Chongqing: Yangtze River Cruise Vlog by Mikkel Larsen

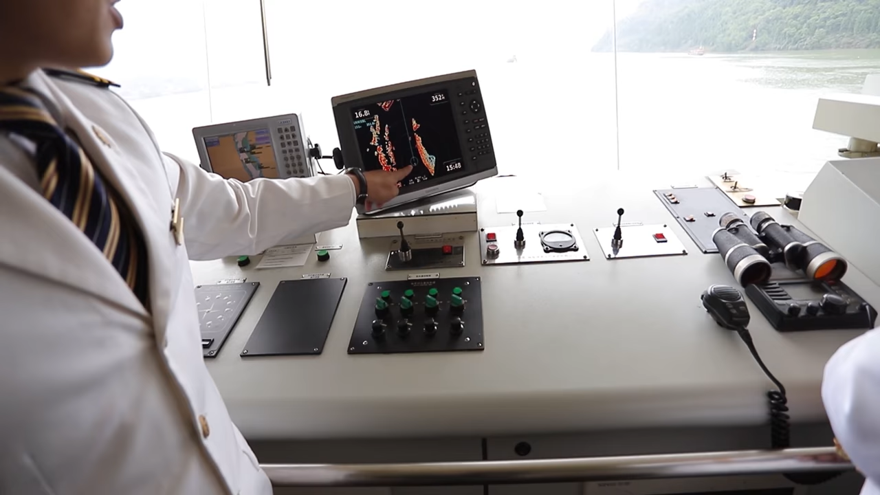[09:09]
500 meters. The speed of the ship, kilometers per hour, the steps, 44, 45 meters deep right here. How far down does the ship actually go?